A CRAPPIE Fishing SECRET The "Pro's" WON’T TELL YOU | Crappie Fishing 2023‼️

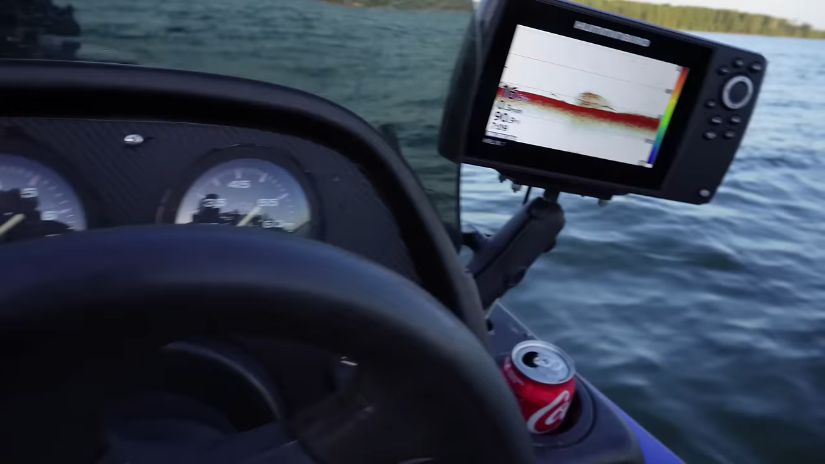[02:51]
the water temperature is 90.9 at 709
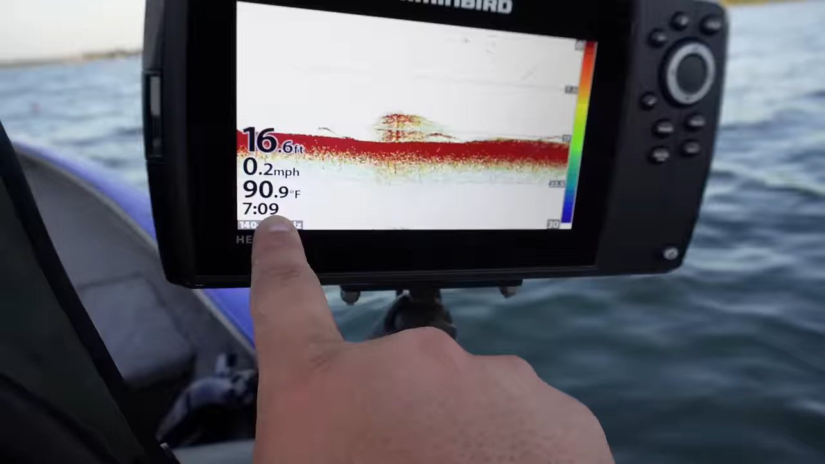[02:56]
On screen: depth 16.6 ft, water 90.9°F, speed 0.2 mph
a.m i said i would stick to the 15 to 18 foot range we're in 16.6 feet of water
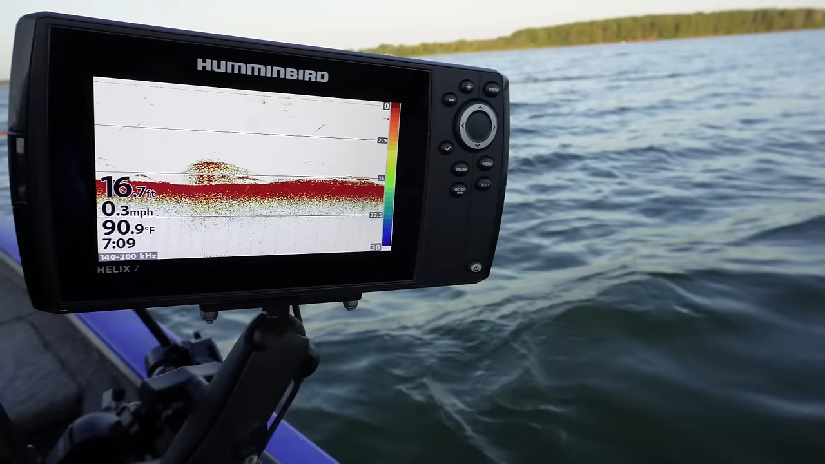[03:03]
On screen: depth 16.7 ft, water 90.9°F, speed 0.3 mph
and our brush pile is marked right over here so we're going to see
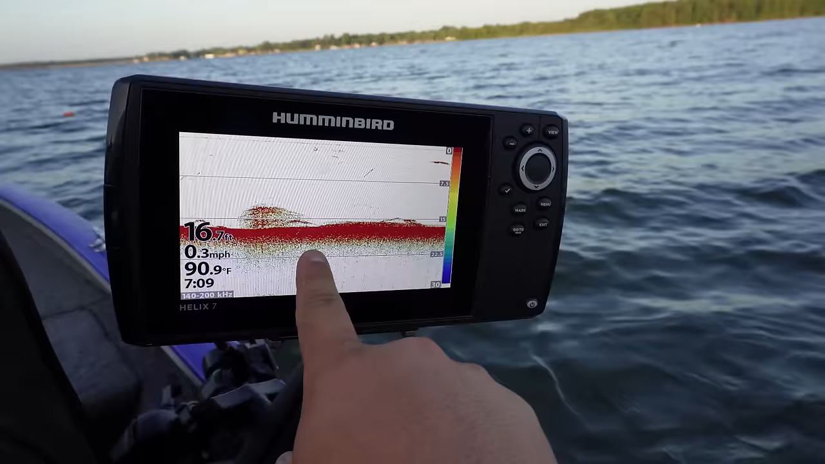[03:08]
On screen: depth 16.7 ft, water 90.9°F, speed 0.3 mph
if there's any fish on it when i went over it on the down scan up front there did appear to be fish on that brush pile so we're about to get to fishing